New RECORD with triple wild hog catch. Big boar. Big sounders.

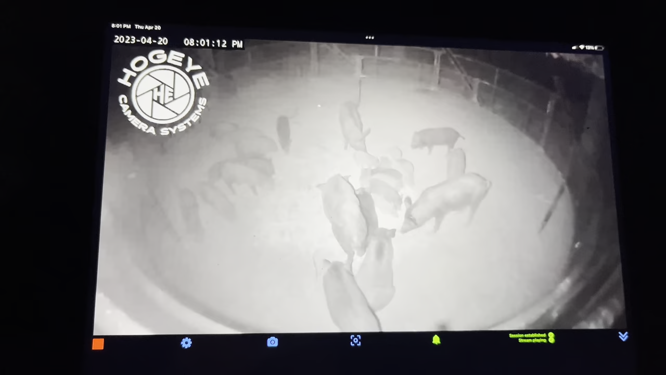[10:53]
I got a ton, but I got a lot of them right here on the edge right here, and I'm just trying to, but that one hog, see how they just keep pushing them out?
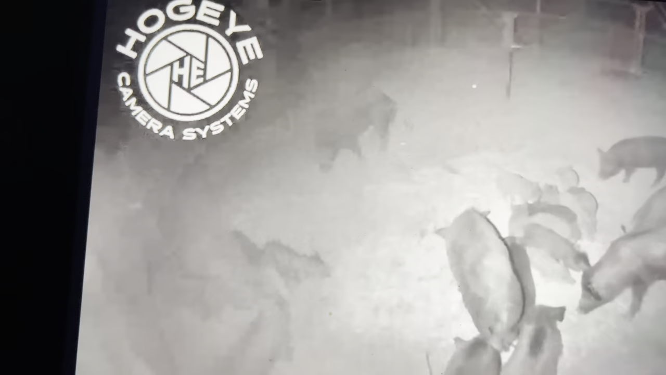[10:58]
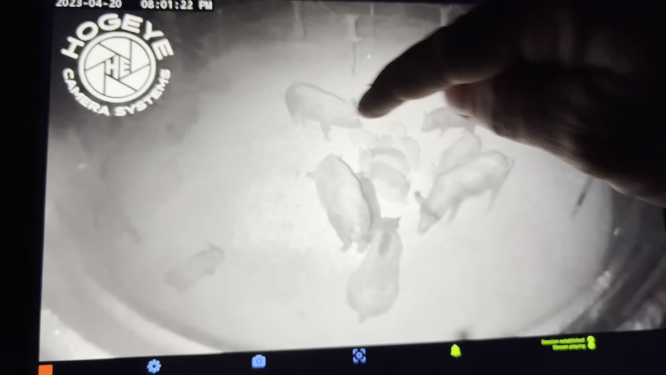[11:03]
That one hog, if it was just come over here and get out of the way. God. Anyway, we're trying to catch. Just won't act right. Just want to be bully hogs. See how that? I'm about tempted not to catch that one. The rest of them would just come in while that one's gone. Could about catch.
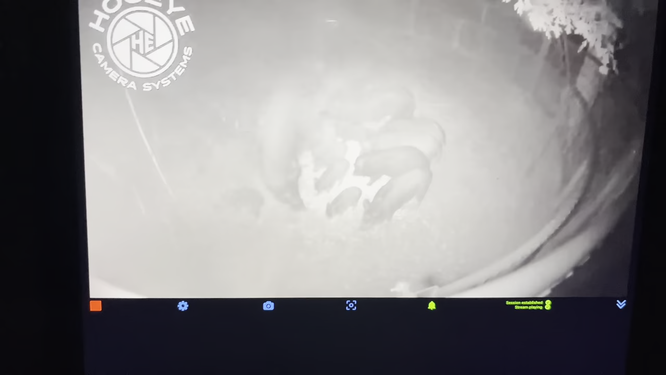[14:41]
So you can't, it's raining and you can't tell with the fog. And there we go. It's trying to lighten up a little bit, but these pigs have been coming in and I got to finally catch these pigs, even though we're getting rain. Of course, we're always getting rain, but.
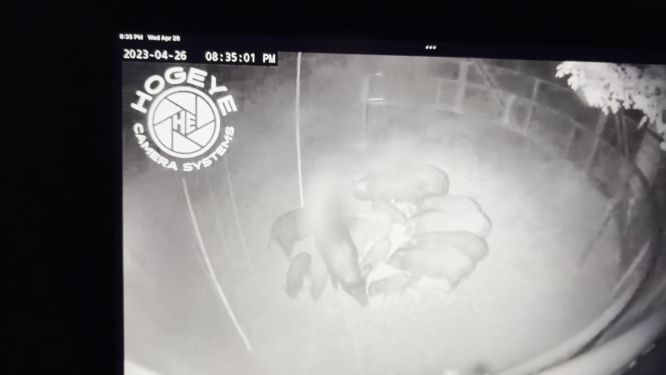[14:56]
Seems we got 1, 2, 3, 4, 5, 6, 7 bigger hogs and 8. See, 8, 9, 10, 11, 12, 13, 14, 15, 16, 17. Looks like to be about 17 pigs and a couple big nice ones in there. But just looking to see what's going on, if we're doing anything or not. Like them just kind of eeling, messing around and whatnot. Y'all know how it is. But I just got the notification, so I'm just trying to check in their demeanor.
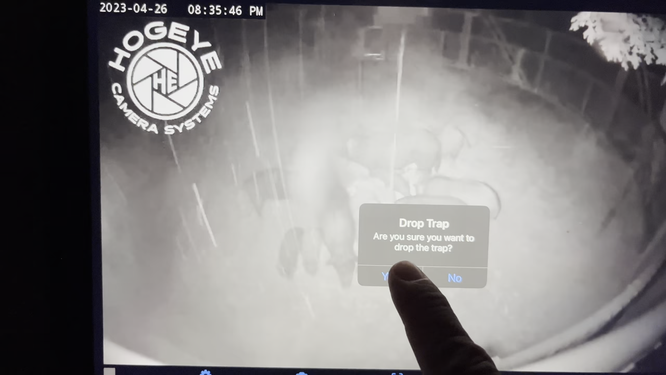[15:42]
So let's get ready and see what that's going to happen. Boom.
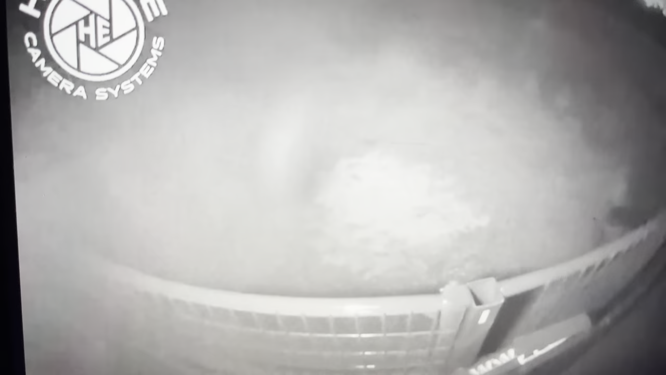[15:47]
And we just caught pigs. 8:35. They're running around.
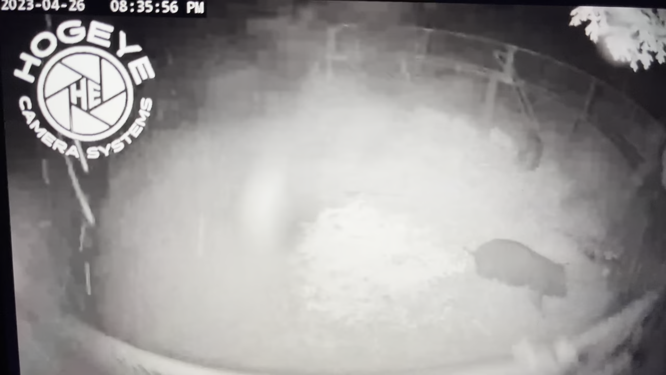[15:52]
They got plenty of feed, and it's going to be rainy. We just talked in the last episode. I was like, where's the rain? Where's the mud? Well, it's here. It's right there. And we'll be ready in the morning. Looks like a good one right there. It'll look like a good thick one.
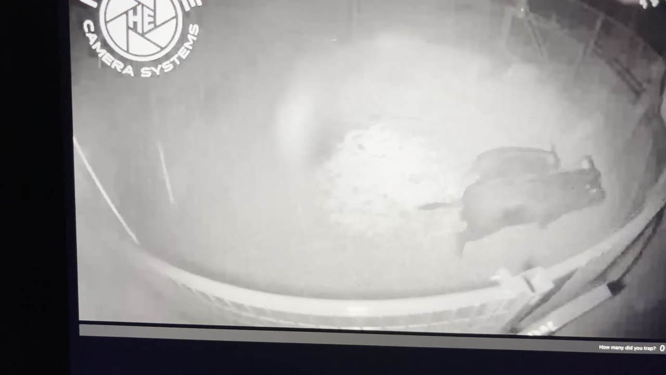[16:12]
Good thick one. Yeah, we'll look at them in a little while. Daylight or whatnot. I'm just going to let y'all keep looking at them a little bit until they kind of calm down. I like for them to calm down a little bit. Oh. They're a good little haul, though.
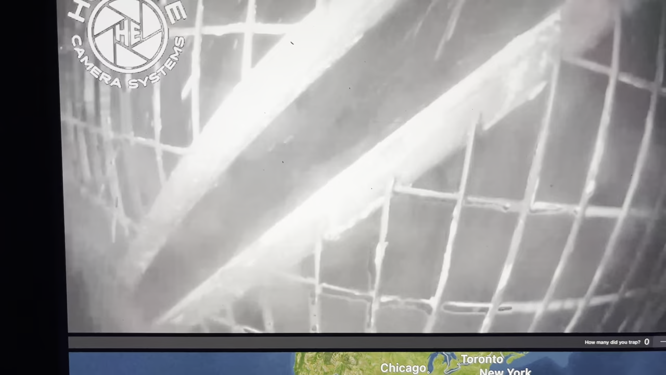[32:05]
Oh, you can't see nothing, but they in there.
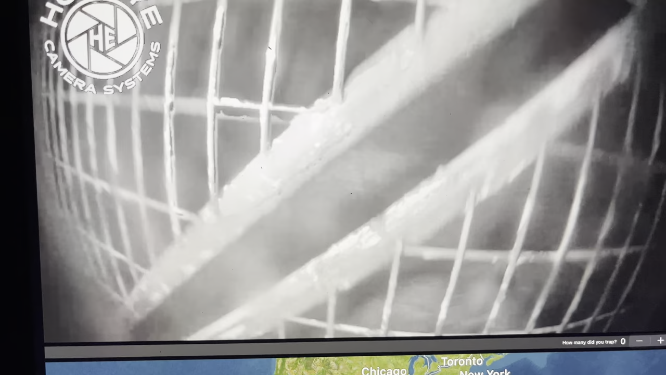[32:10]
Look how close I had that camera. The cage almost caught the camera, and y'all can't even see what's in there.
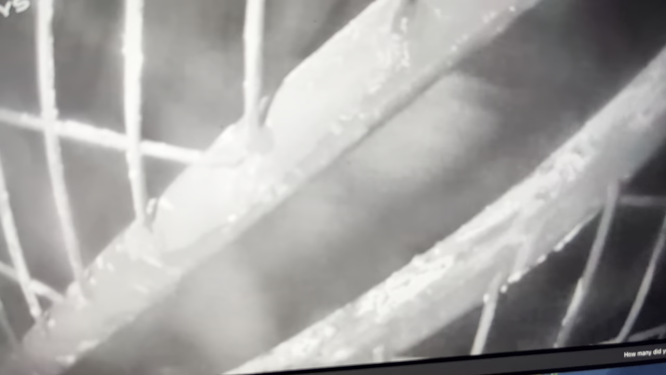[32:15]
Golly, I can't even. Talking about up close in person, that's a wad of them right there, old son.
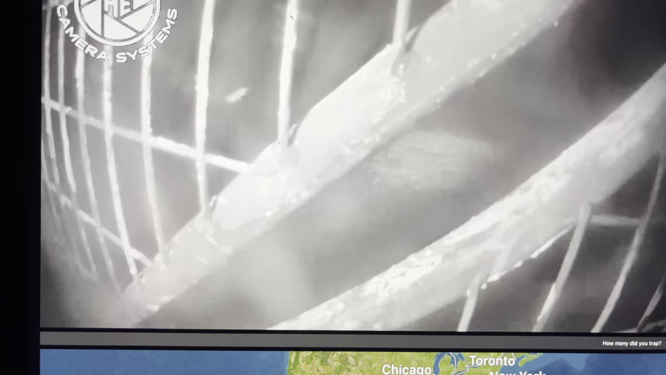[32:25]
God, that's a wad of them.
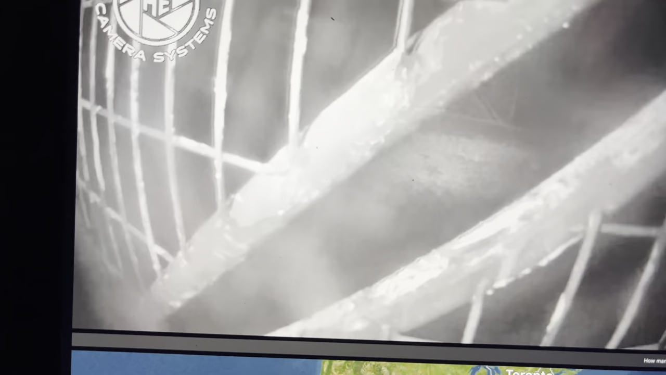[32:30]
Well, guess we'll be getting up early in the morning.
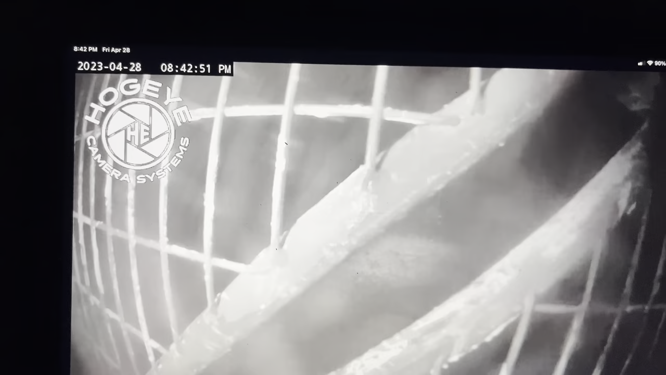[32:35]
That was at 8:42-ish. Well, there you go, guys.
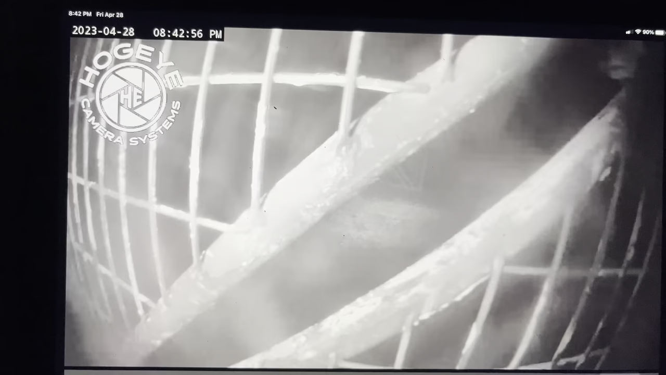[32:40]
Took a little bit, but we just caught another load.